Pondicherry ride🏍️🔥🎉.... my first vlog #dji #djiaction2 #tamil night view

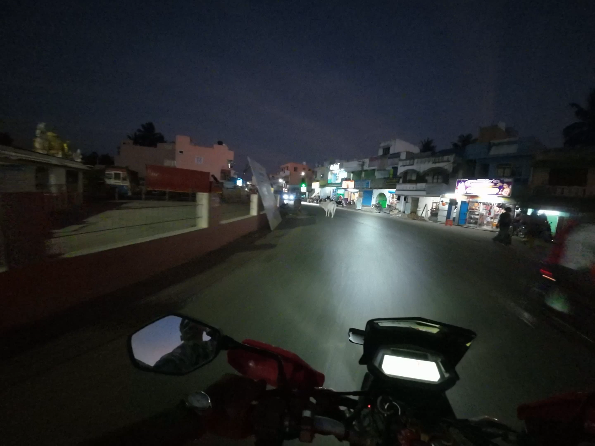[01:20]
என்னத்த சொல்றது வரீங்களேன், இவங்கெல்லாம் வந்துட்டு நம்ம மக்கள் தான், டிராஃபிக்கை கட்டி காப்பாற்றுறாங்க பார்த்தீங்களா, எப்படியே நடுவில் இருந்து.
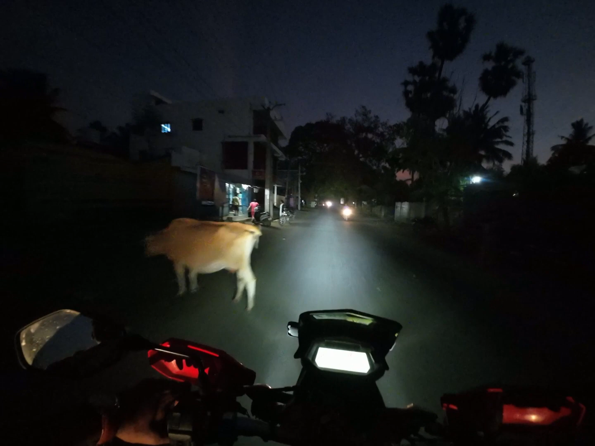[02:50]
வந்து விளையாட சொல்றாங்க. இந்த ரோடும் பார்த்தா லைக் பொள்ளாச்சி மாதிரி இருக்காங்க, லிட்டரலி லைக் சும்மா ஒரு 50%
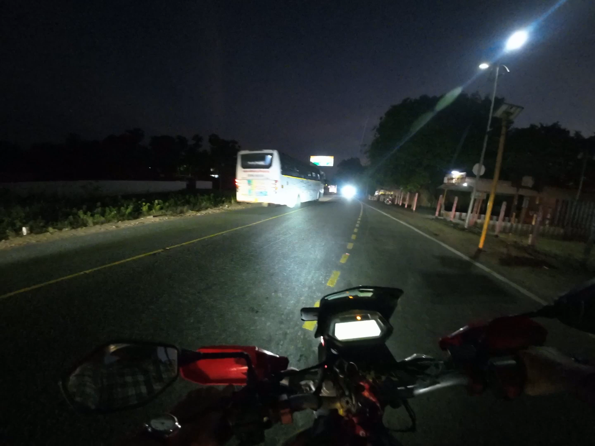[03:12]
மக்களே இதுதான் ஈஸியாக ரோடுங்க. இவர் வரேங்க முன்னாடி பாடுறா ப்ராப்பராக இண்டிகேட்டர்லாம் போட்டு பக்காவாக